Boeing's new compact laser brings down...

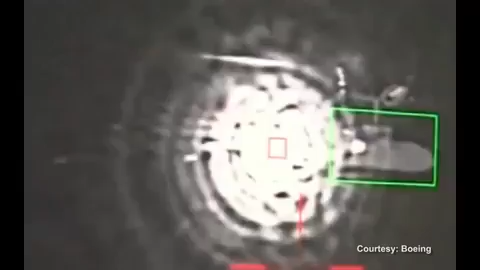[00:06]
It's called directed energy, and the device delivering the focus firepower is Boeing's compact laser weapon system.
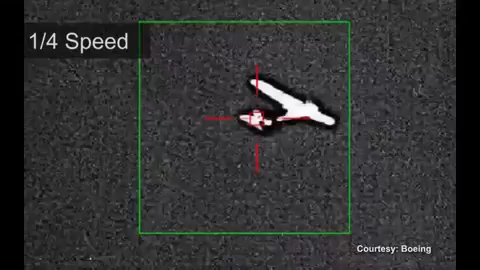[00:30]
The system disabled an unmanned aerial vehicle at a tactical range.
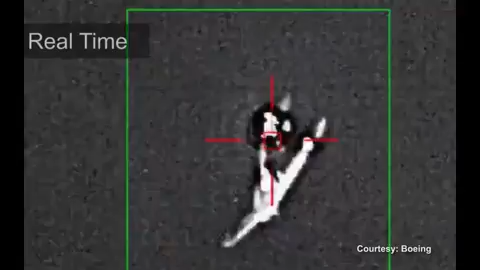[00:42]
Once we turned the laser on, it was about 15 seconds until the drone was clearly disabled. During previous tests in rugged terrain, the compact laser tracked and lased the tethered UAV.